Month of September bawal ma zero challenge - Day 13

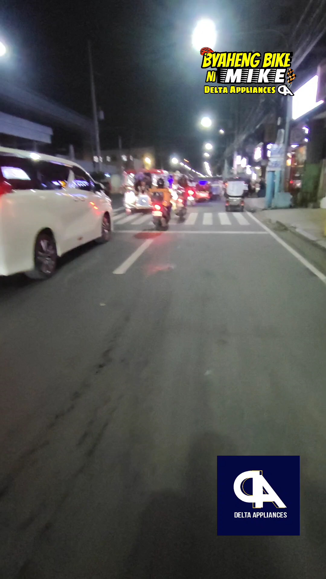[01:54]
Rush hour kasi. Kaya medyo traffic. Dito pa lang tayo sa Tambo.
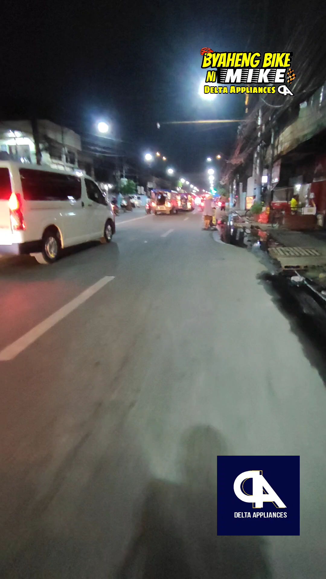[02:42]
Pambira, biglang kabig kasi. Yan, traffic ko. Rush hour. Ay, nako.
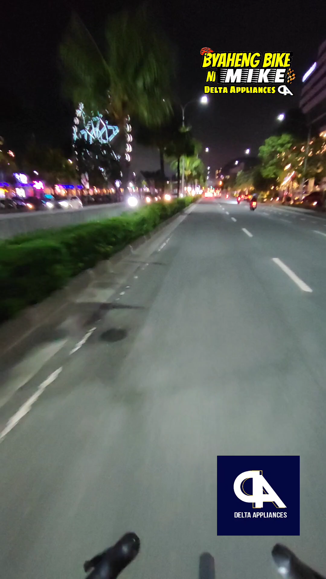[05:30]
Ayan o, Seaside Boulevard. Hindi tayo nakapunta dito kaninang umaga. Sarap ng tulog eh. Bawi tayo ngayong gabi. Uy! Uy!